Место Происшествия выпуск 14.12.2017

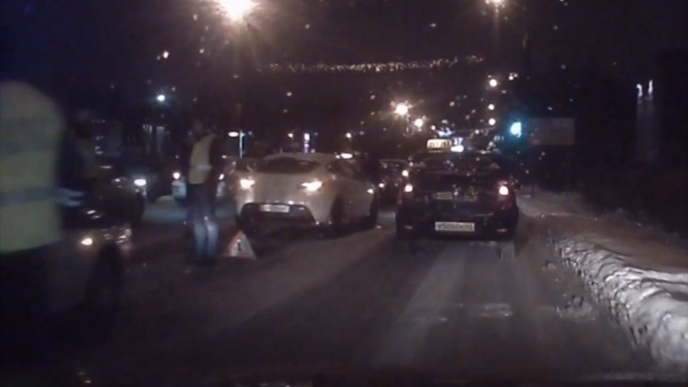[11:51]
На улице Воровского водитель «Опеля» не учел погодные условия и поздно затормозил перед светофором. Ой, ***, а сколько их тут? О, 5?
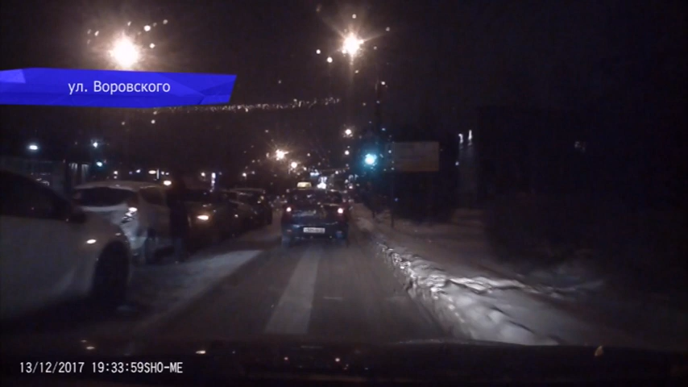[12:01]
***, опа-на, как это такое светофорное.
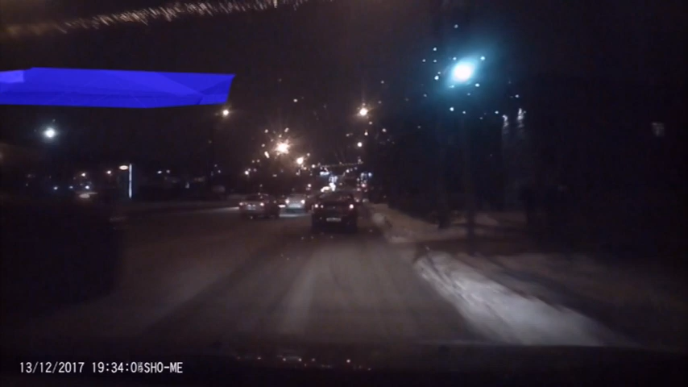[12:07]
На новом мосту с грузовика на ходу улетел лист фанеры.